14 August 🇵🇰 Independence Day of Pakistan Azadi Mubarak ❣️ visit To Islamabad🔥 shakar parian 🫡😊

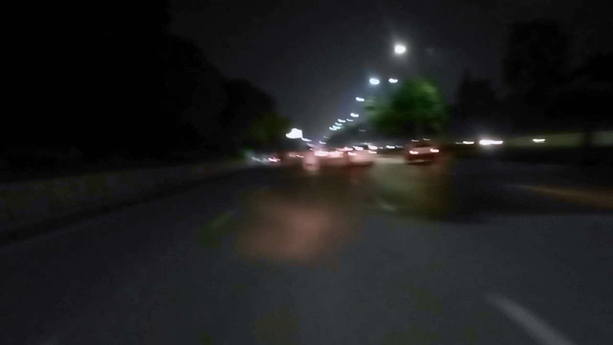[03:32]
अभी हम पुल पर खड़े हैं, श्रीनगर हाईवे वाले नीचे एक्सप्रेस वे जा रहे हैं, ठीक है।
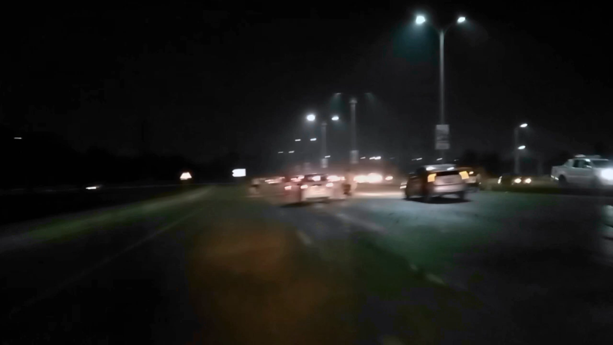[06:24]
अच्छा जी गाइस, शकरपणिया से फ्री होने के बाद अभी हम लेक व्यू पॉइंट पर आ गए हैं। मस्त होगी सब ना गाने आएंगे क्योंकि टाइम 10 हो गए हैं,
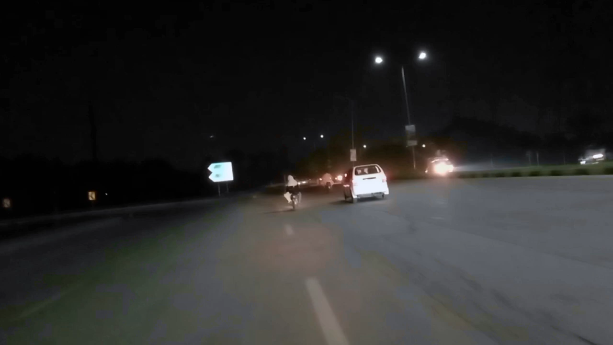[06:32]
तो सीधा लेक व्यू पॉइंट से चलते हैं और सीधा गाड़ी चलते हैं। जी गाइस लेक व्यू पॉइंट पहुँचने पर लाइटें शाइटें सब बांध है, अंधेरा खूब हुआ है।